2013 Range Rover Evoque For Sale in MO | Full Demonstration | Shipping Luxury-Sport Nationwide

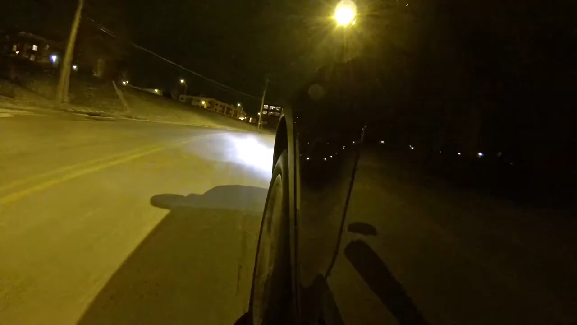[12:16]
As we come up to a turn here, I'm going to go ahead and give you kind of an idea the braking capacity of the vehicle here as you start to slow on. Let's say you start to miss your turn.